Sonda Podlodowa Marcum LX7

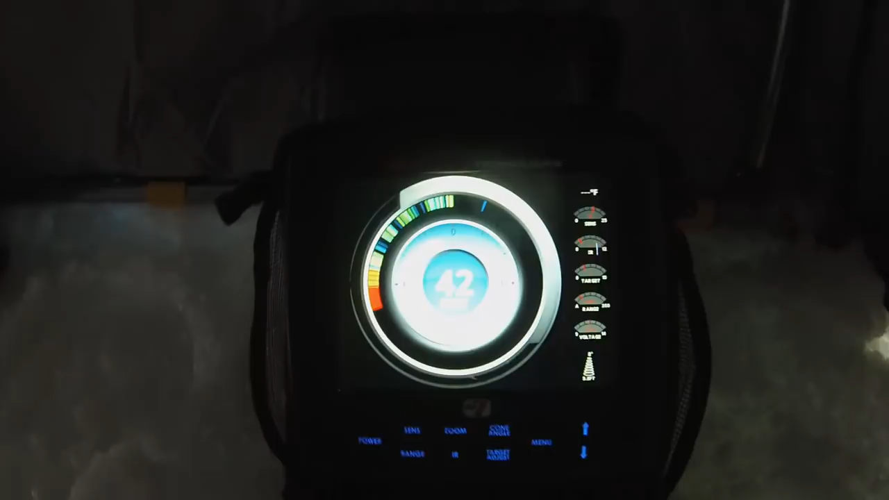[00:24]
Jak widzicie, to jest końcówka, którą się opuszcza.
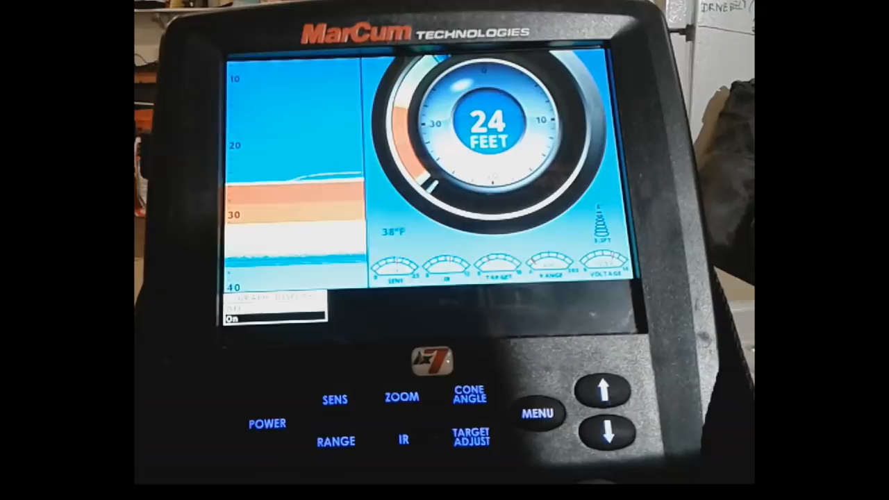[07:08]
On screen: water 38°F
Mamy zwykły, a taki jak na łódce graf.
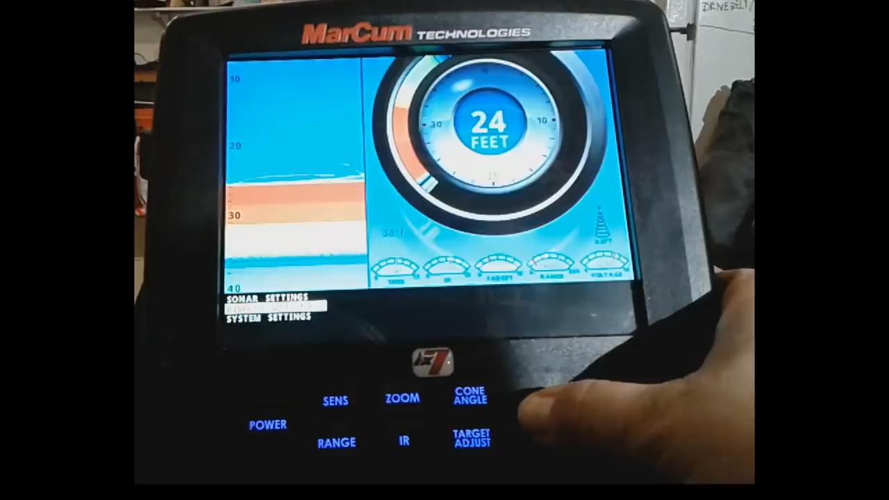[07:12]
Możemy wyłączyć całkiem fleszer. Wtedy będzie... Graf będzie na całej...
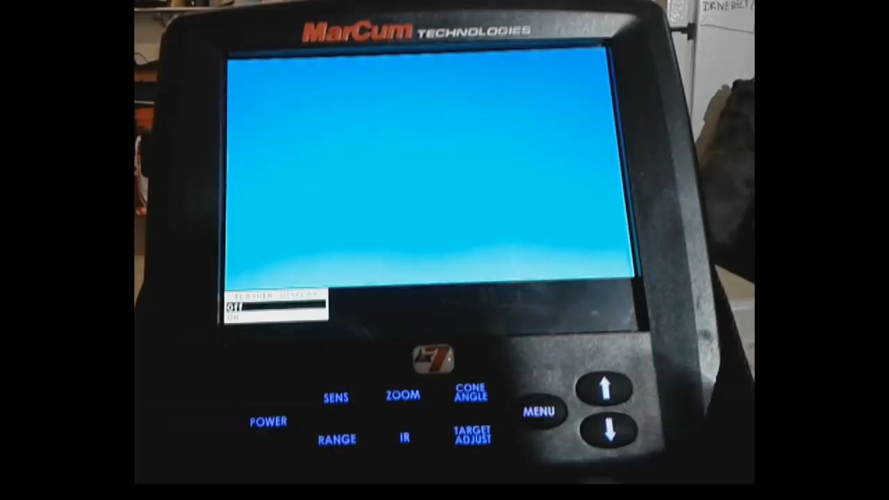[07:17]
Na całym obrazie. Czyli tradycyjna sonda.
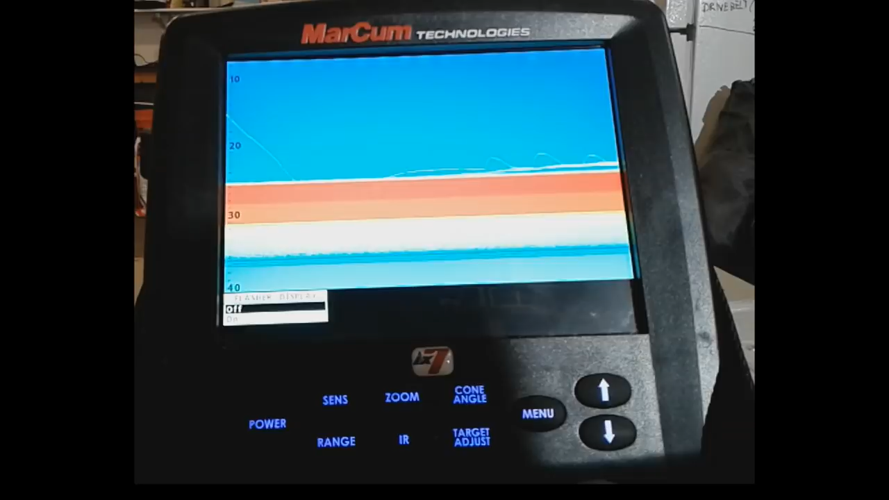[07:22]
Dużo ludzi tak łapie. Bardzo sprawny sposób. Zygzaki, nasza mormyszka.
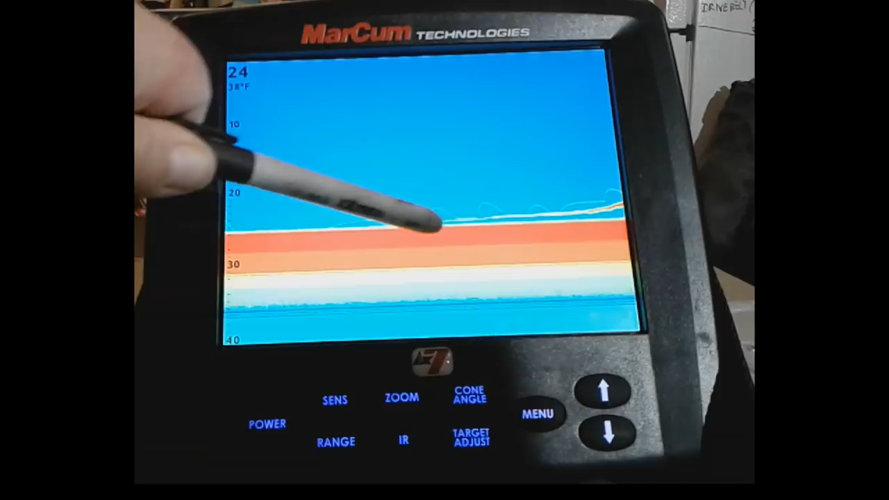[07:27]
Gruba, czerwona kreska. Ryba, wiadome, podejście, branie, zacięcie.
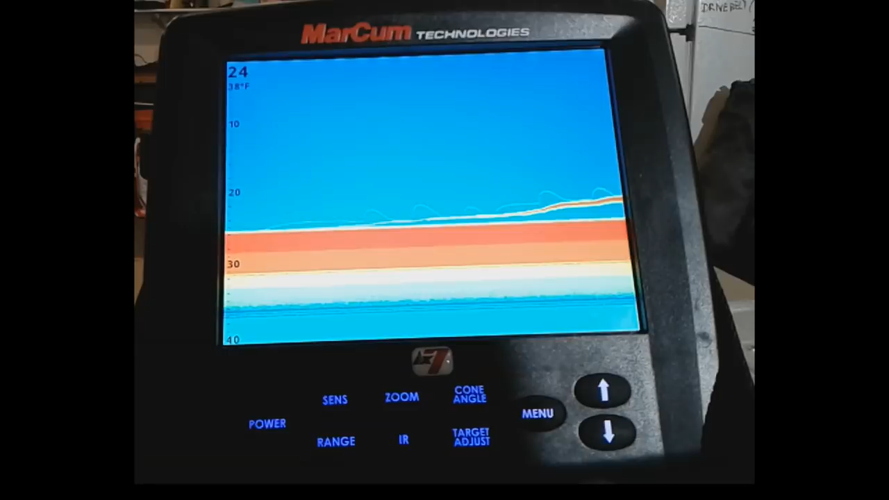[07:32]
I zaraz będzie hol do góry. I ryba została wyholowana. Następną opcją jest...
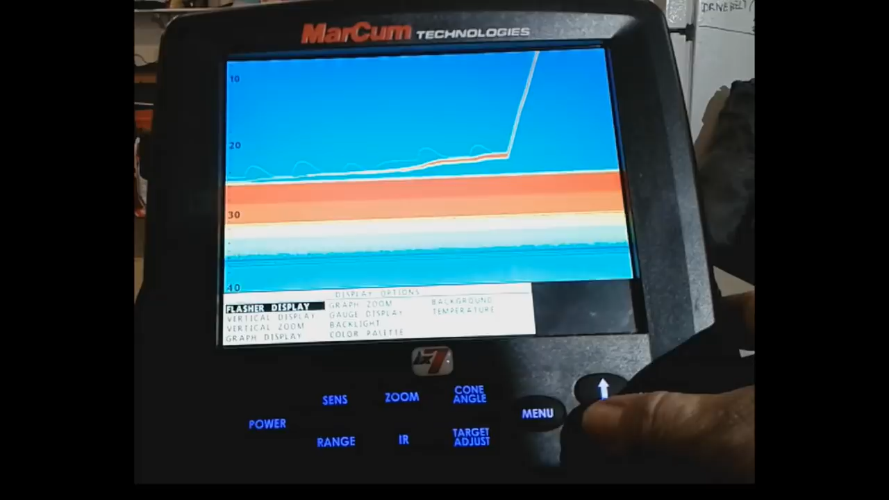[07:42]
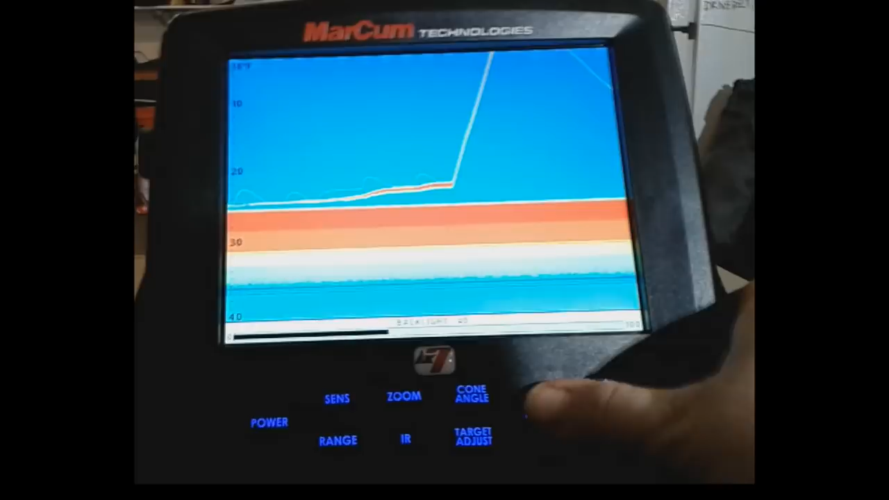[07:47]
Możemy sobie zmienić... Backlight. Kiedy łapiemy w nocy, za mocno świeci.
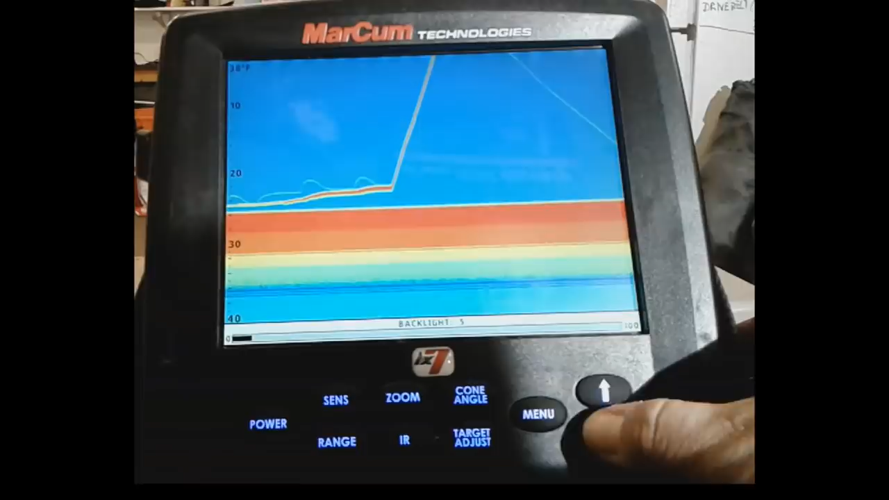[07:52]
Lub w dzień, kiedy jest jasno, dodajemy sobie ostrości.
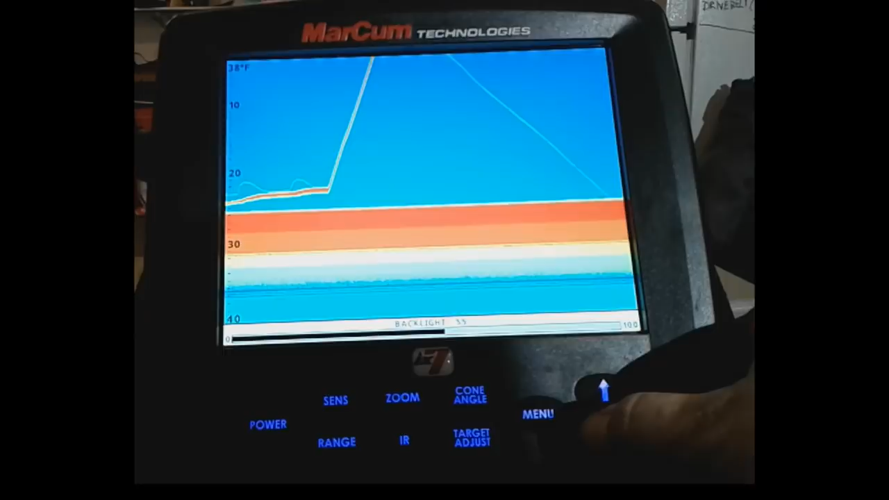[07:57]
Czyli światła na wyświetlaczu. Następną opcją będzie...
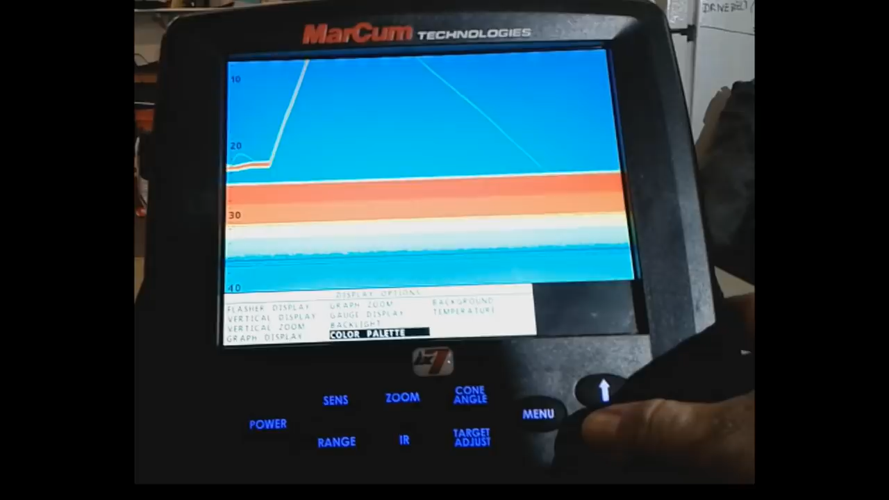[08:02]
kolory można zmienić.
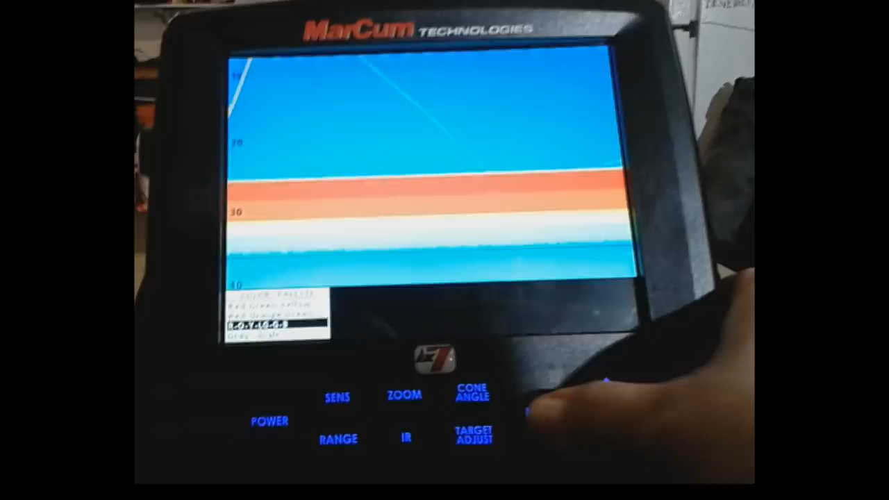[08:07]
Spójrzcie, na przykład... Widzicie, zmieniają się kolory naszego wyświetlacza.
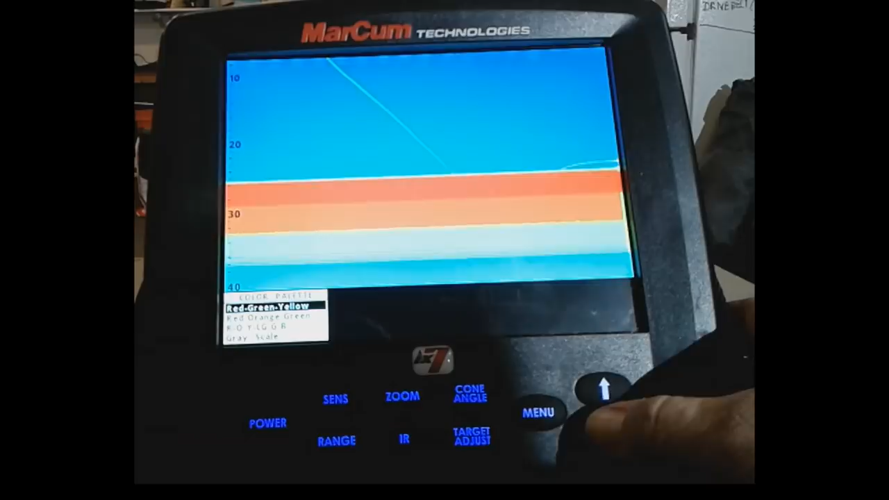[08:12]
Ja standardowo używam tych kolorów.
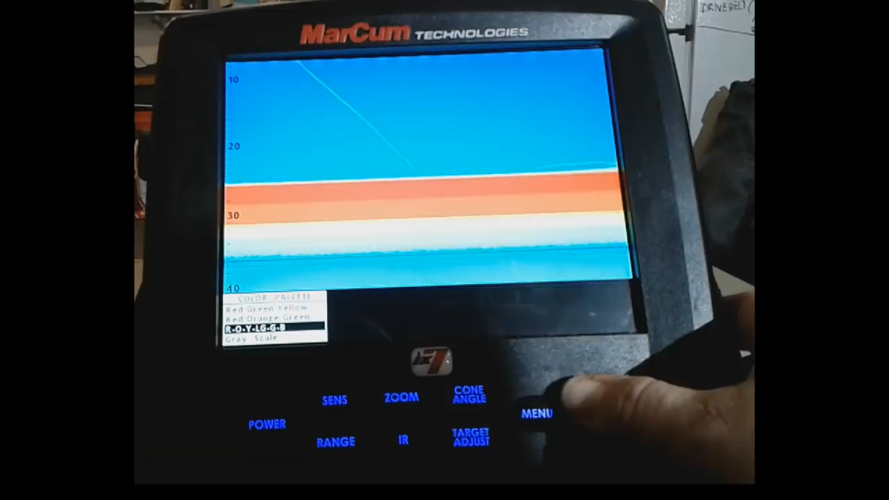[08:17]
Możemy zmienić background kolor.
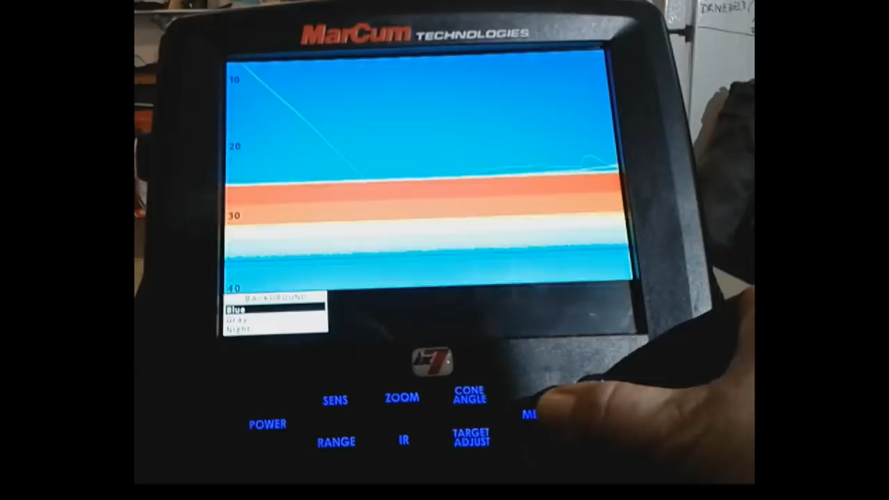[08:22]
Na przykład na grey. Ale to...
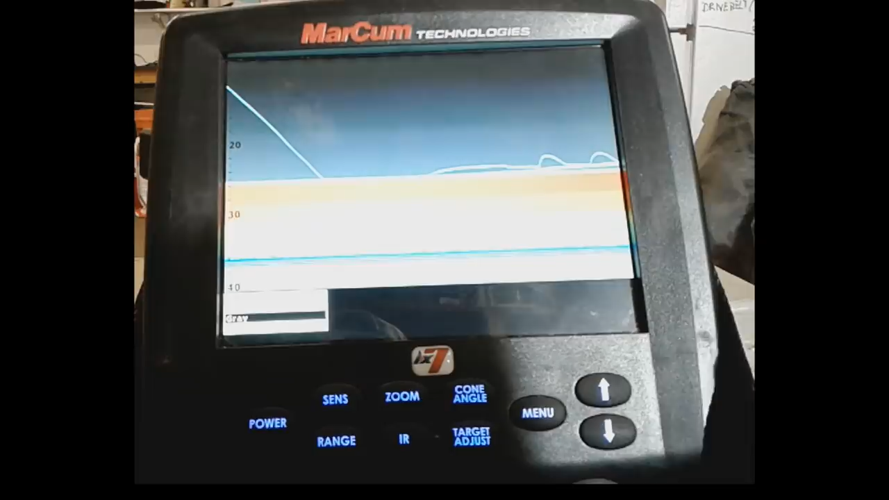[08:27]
O właśnie, widzicie, zmienił się. Albo na nocny system, gdzie jest wyświetlacz cały czarny.